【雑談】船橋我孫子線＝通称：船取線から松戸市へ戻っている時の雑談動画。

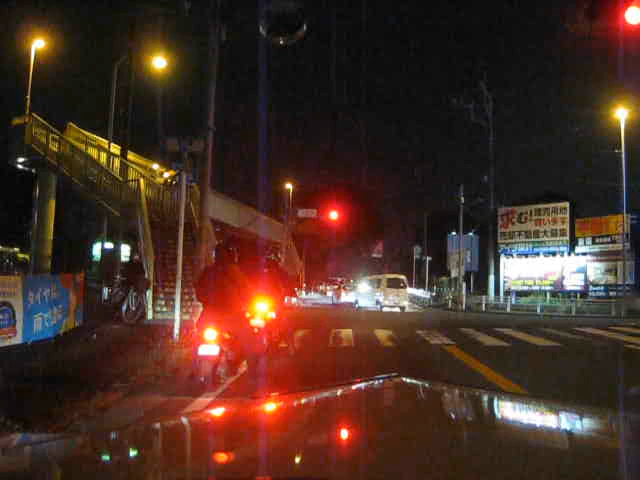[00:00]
皆さんこんばんは今私が船取線通称船取線正式名称
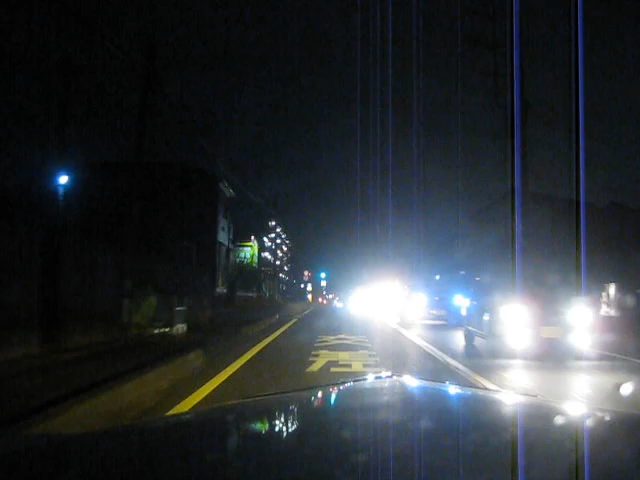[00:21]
船橋阿鼻子線を南下してますけど柏市の今16号の交差点を越えたところです
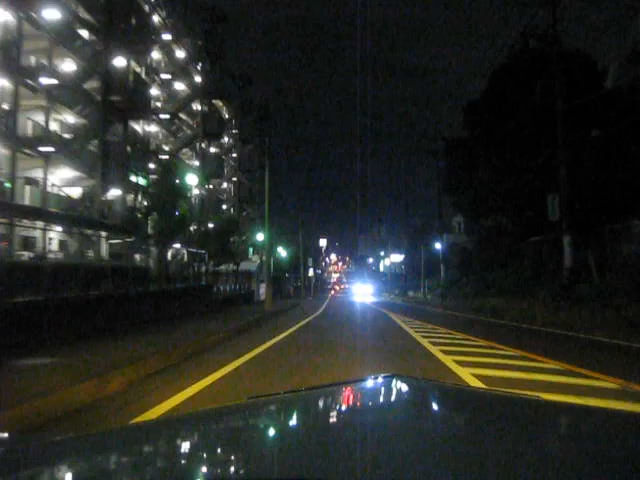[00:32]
今時刻は7時40分を過ぎたところなのでそろそろ道が過ぎ始めるんじゃないかなと思いますけどこの道はとっても混んでて有名な道なので今はもうだいぶ時間がどうなんだろうなあんまりもう今走ってないですけど7時台ぐらいが混んでたんですかね
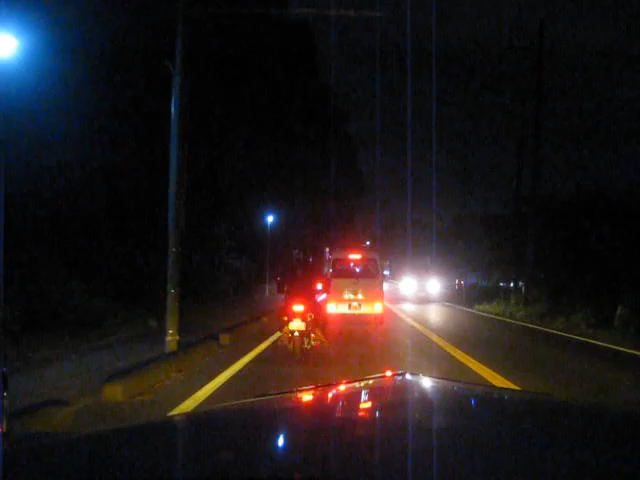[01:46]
それを通り越して
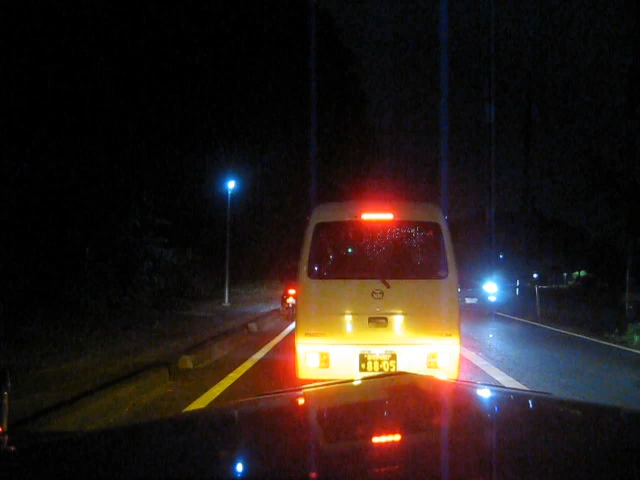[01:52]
あと3.8キロまっすぐ走れって言うんだけどどこだろうむつみかなむつみかな
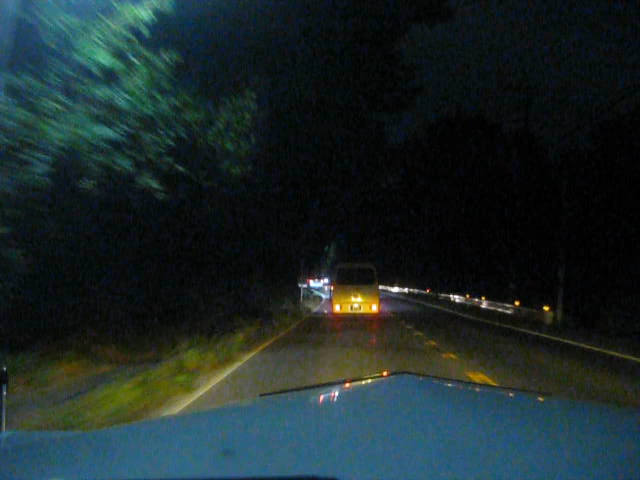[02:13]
この先にあのパチンコヤマトっていうその名の通りパチンコ屋さんがあるんですけど老舗でもうすごい前からあるような気がしますけど
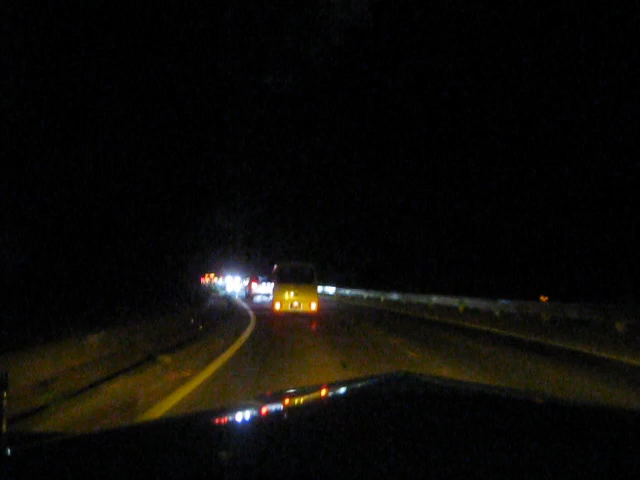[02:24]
そこの交差点ちょうど交差点の角にあって交差点そこがね今私が走っているこう船取り線
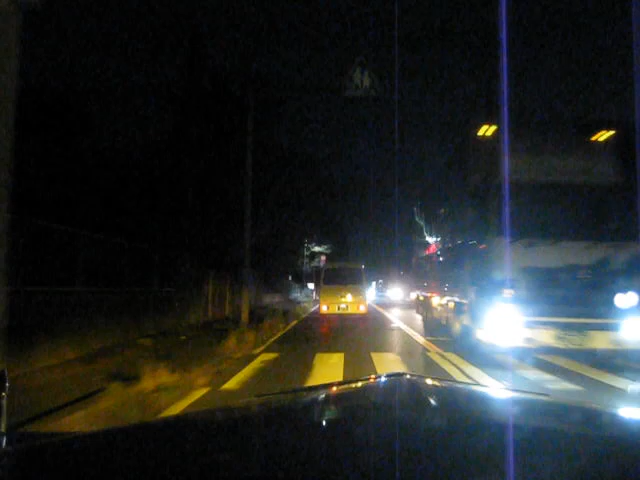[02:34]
が混むんですよねそれは理由はあの右折したい車がいるからです
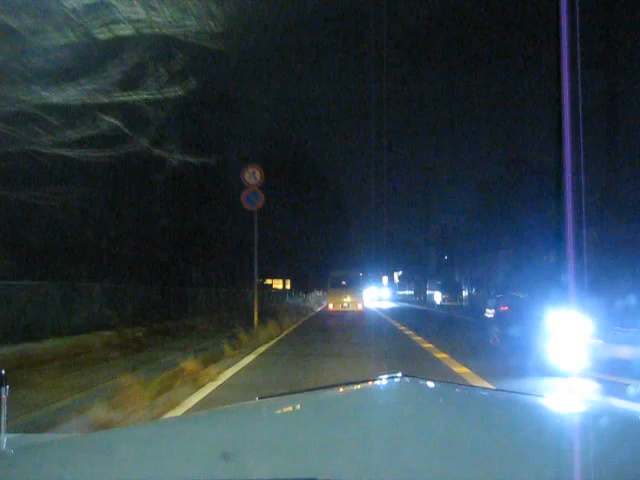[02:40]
この時間はどうだろうこの辺もだいぶ変わりましたねここも前セブンイレブンがあったんだけどセブンイレブンなくなってあーやっぱりちょっと並んでますねこれ信号がギリギリこの先に見えるくらいですけどこれでねあの交差点で右折の車線がないので
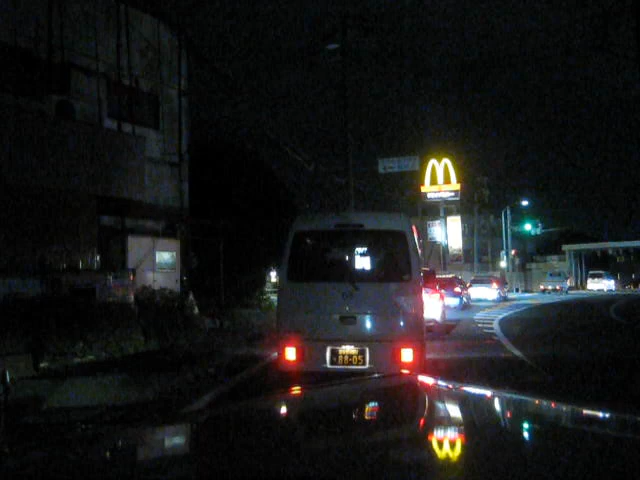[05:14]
ここも前ローソンだったんだけど今自動車屋さんになっちゃってますね
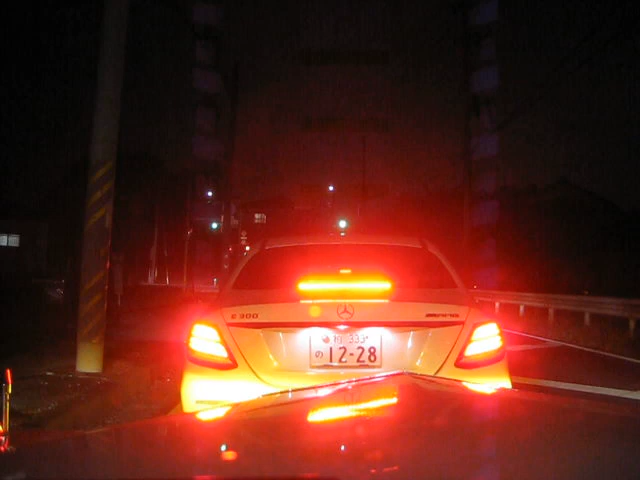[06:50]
決して新しくないんですけど2020
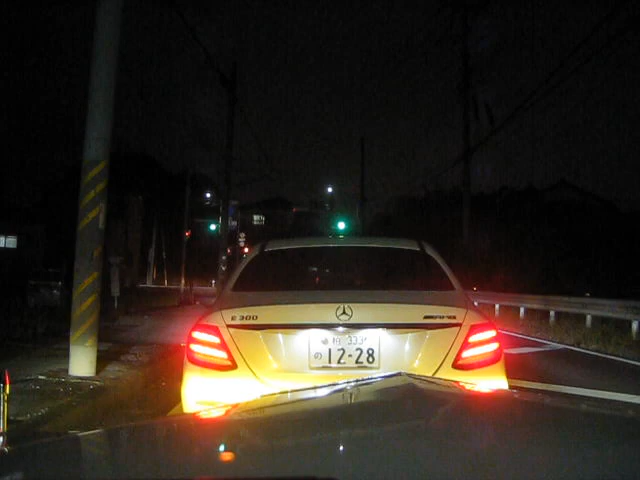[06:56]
23年落ちですかねあ、ベンツ止まりましたねさすが今うるさいからな違反するとうるさいので止まっておいた方がいいと思います
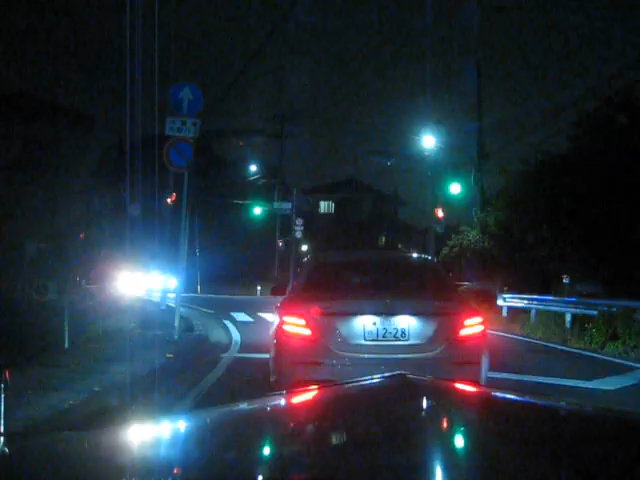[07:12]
私が乗っている車はちょっとこの動画だとボンネットが見えるだけですけど
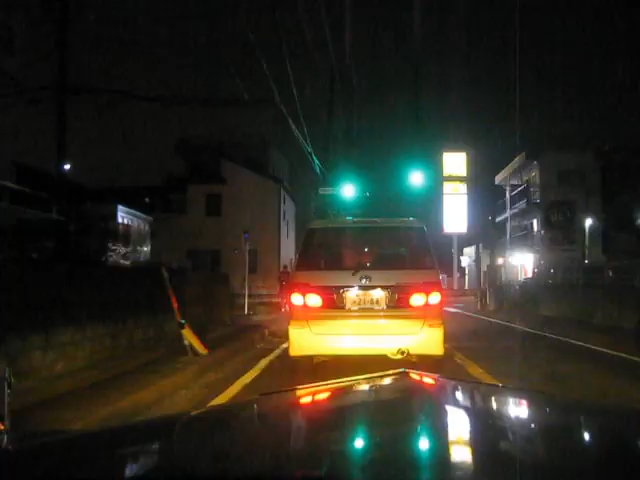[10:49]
今、松戸市へ戻ってきましたけど松戸市はそんなに寒くない早く帰る道を案内してくれてるんだけどちょっとそれ暗くて狭くて寂しい道なのでメジャーな道で帰ります